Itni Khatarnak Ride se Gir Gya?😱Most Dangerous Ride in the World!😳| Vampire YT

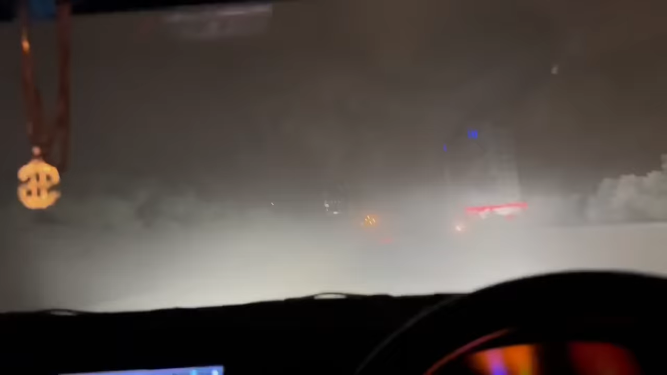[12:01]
आगे का तुम लोग को कुछ नजर भी नहीं आ रहा होगा,
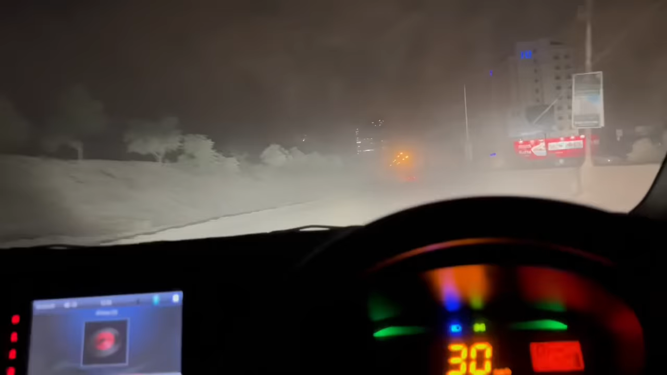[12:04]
क्योंकि देख रहे हो रोड कितना खराब है, और कराची के ये हालात है रोड के। तुम्हें लग रहा होगा कोई कच्चा गांव वाँव के रोड से तुम लोग जा रहे हो, नहीं भाई इस बार सही तरह गए हैं वापसी में,
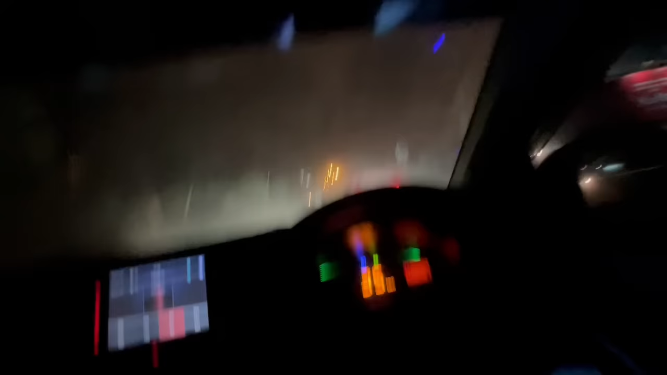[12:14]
और फिर भी रोड इतना गंदा कच्चा, क्या करें, बना दो यार कोई रोड। यार खाने का प्रोग्राम हो गया कैंसिल, गाड़ी शाड़ी लॉक कर दी।